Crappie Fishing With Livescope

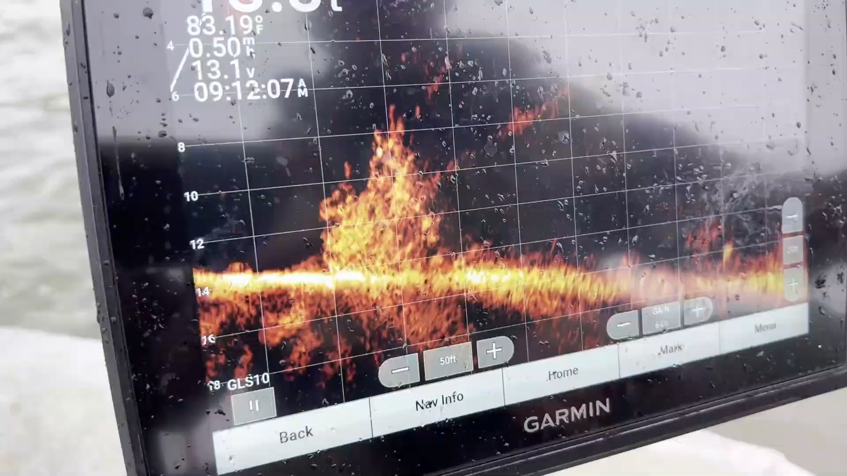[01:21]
On screen: water 83.19°F
That's a brush pile loaded with fish.
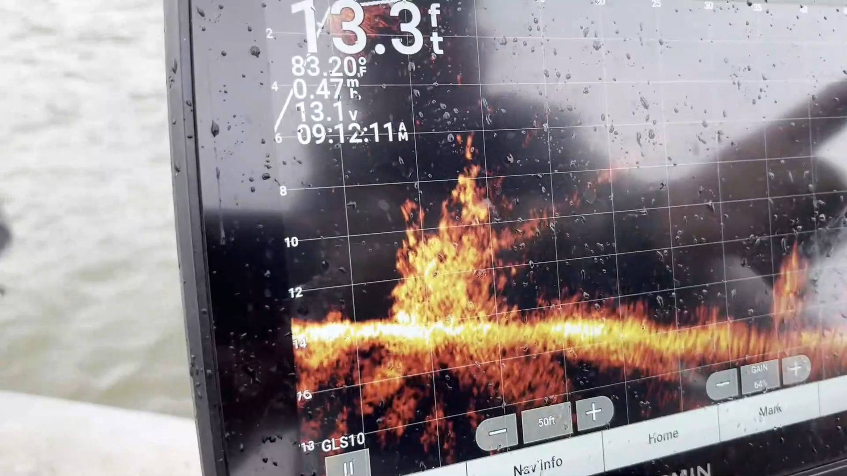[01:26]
On screen: depth 13.3 ft
Now, as I zoom in, we're looking out at 50 feet right now.
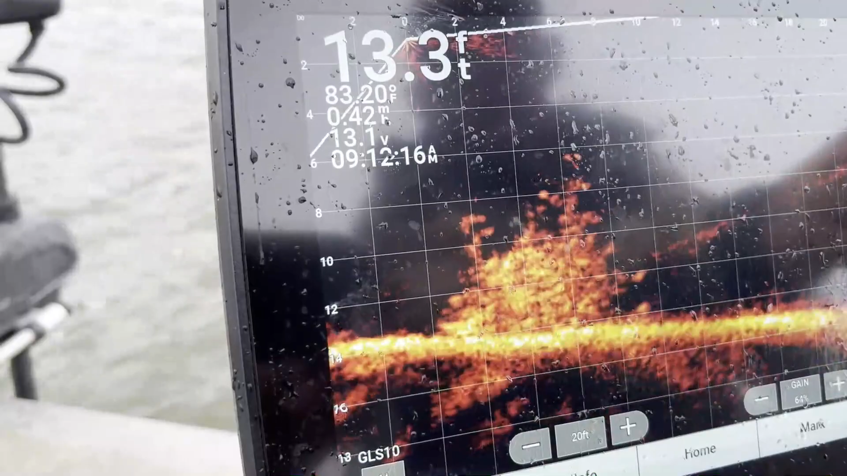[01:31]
As I zoom in, it's going to get to 20 feet, and this is where I like to fish at, is 20 feet, and I lock my bottom in. You can go up or down. This is the bottom, but I like it a little bit higher.
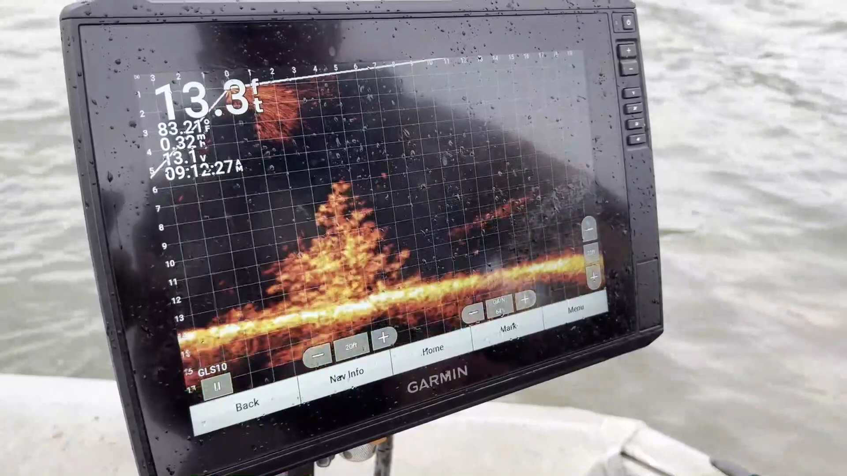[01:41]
On screen: depth 13.3 ft
So this is your bottom, this is brush, and everything glowing dot is fish.
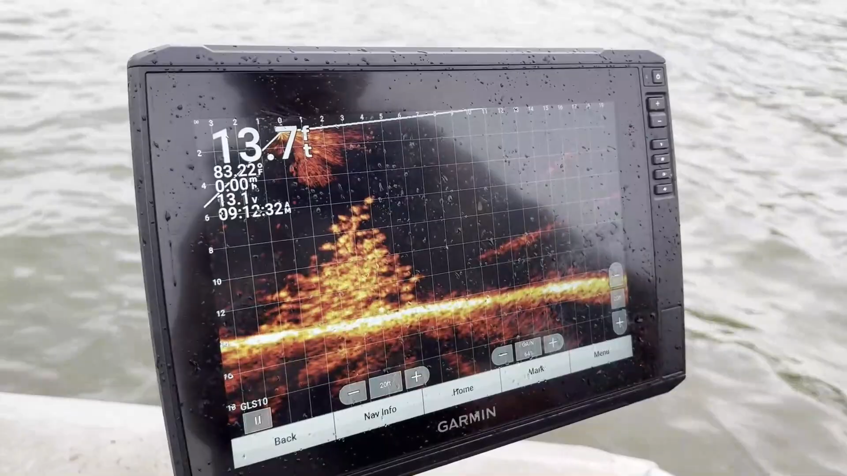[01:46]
On screen: depth 13.7 ft
There's gonna be a lot of little ones, and there's gonna be big ones mixed in there.
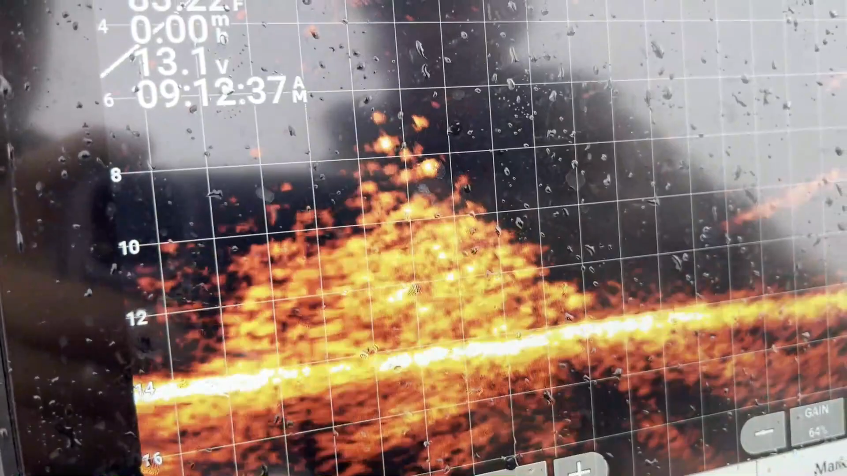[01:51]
You just can't see because of all the clutter, all the little ones. Mm-hmm.
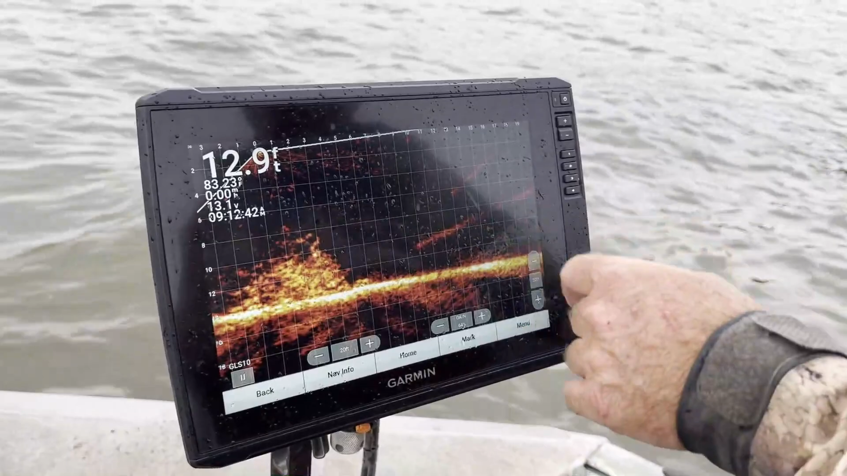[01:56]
On screen: depth 12.9 ft
But so anyway, this is zero, okay? This is where the pole's at.
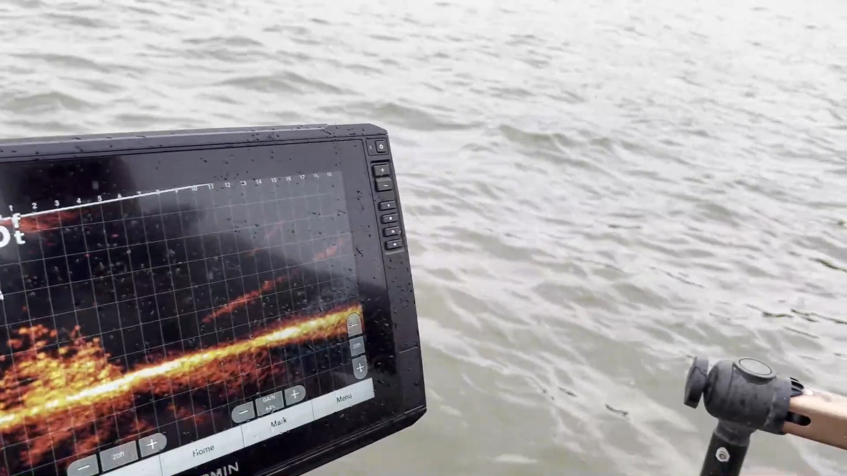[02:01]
This pole right here is like shining a mag-like flashlight underwater.
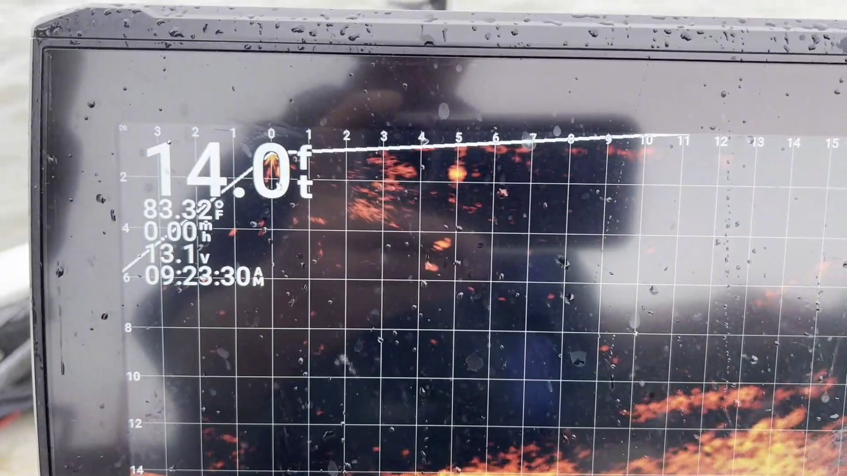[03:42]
On screen: depth 14.0 ft, water 83.32°F
But we run a shot and a jig or minnow, and that way you can differentiate.
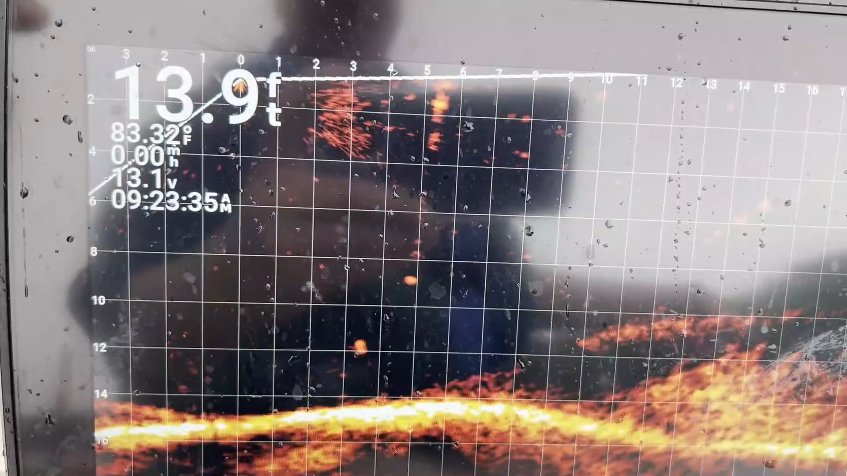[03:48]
On screen: depth 13.9 ft, water 83.32°F
They both move together, and it doesn't get mixed up in all the clutter. You can always tell where you're at.
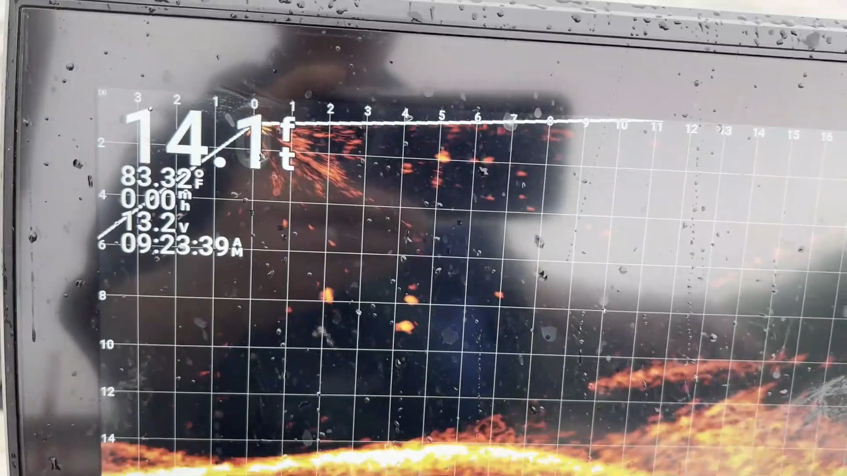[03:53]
On screen: depth 14.1 ft, water 83.32°F
Let's see if that guy comes over and hits us. That's a shad. Oh, is it? I
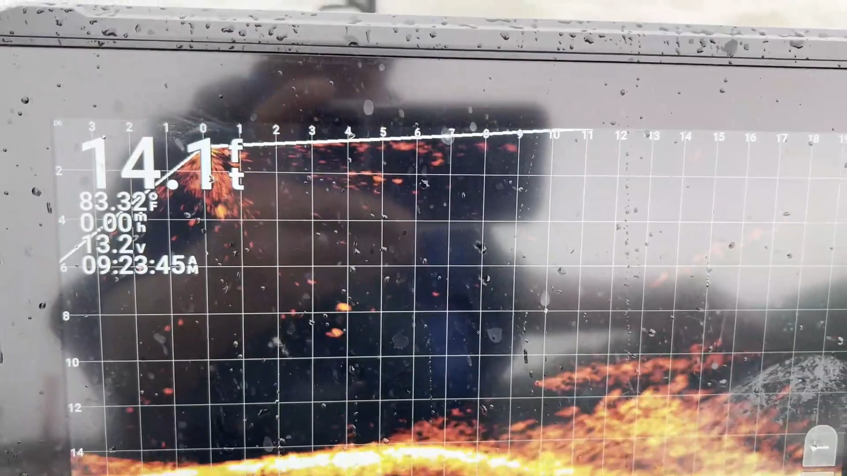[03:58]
On screen: depth 14.1 ft, water 83.32°F, speed 0.00 mph
don't know. He's jacking with me already. And we might catch some catfish today.
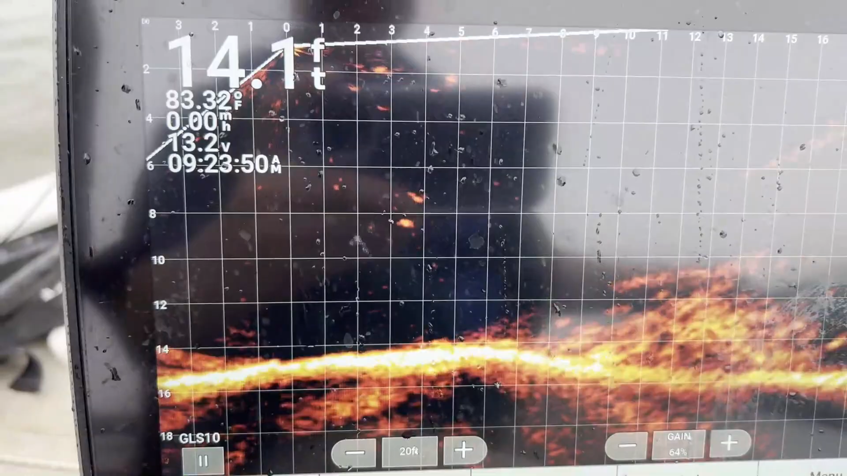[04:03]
On screen: depth 14.1 ft
We usually catch a couple. Go on down lower.
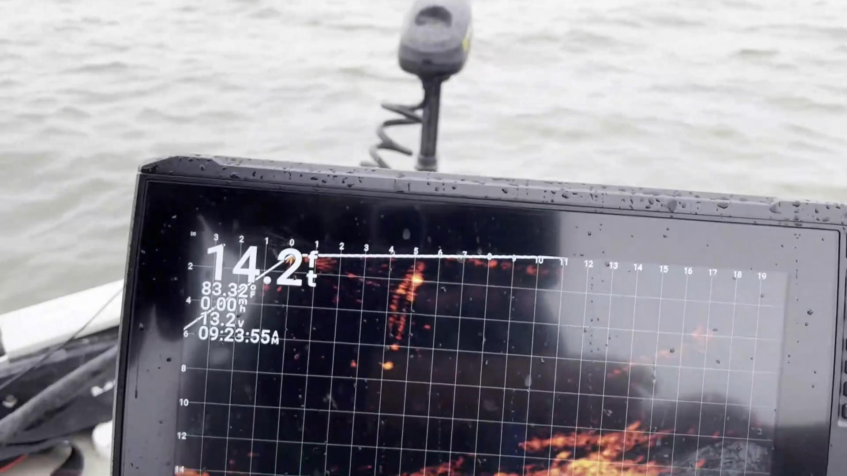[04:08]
On screen: depth 14.2 ft
Just go ahead and all the way down.